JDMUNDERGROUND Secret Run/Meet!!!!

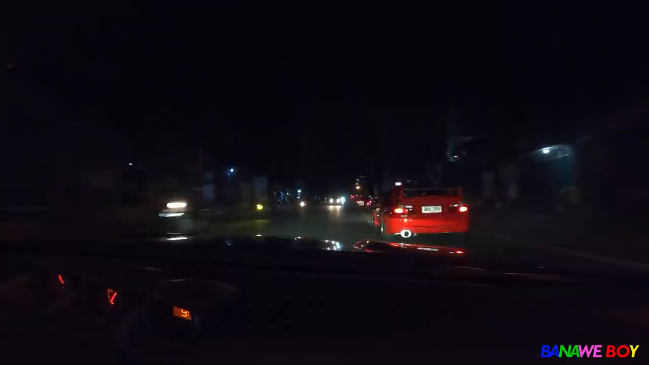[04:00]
There's an Evo 8, I think. 9 ba 8? 8 ata, 8 ata to. So yun, these are the cars here. May EK na doon. So far, these are the cars, guys. I mean, some are not overtaking yet because we have the base.
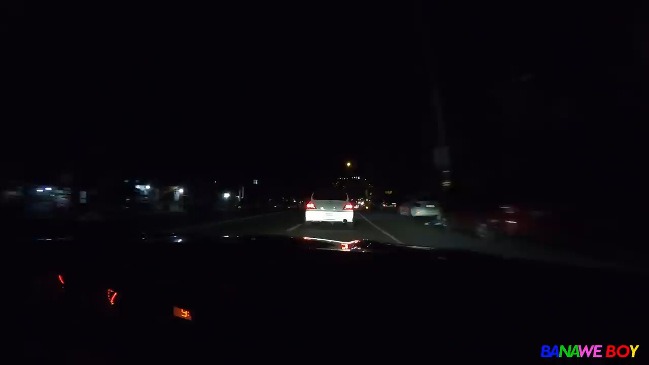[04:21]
But so far, it's all good. Going up pa lang. This is still, I think this is still Antipolo. I'm not familiar here, but
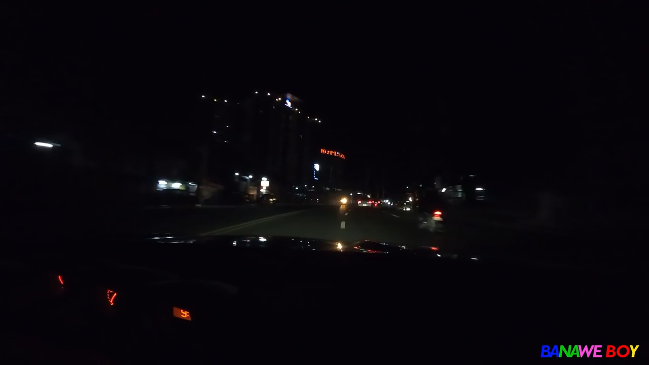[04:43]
like people everywhere. So far, so good. This Evo is really nice. There's a Mazda 3 in front.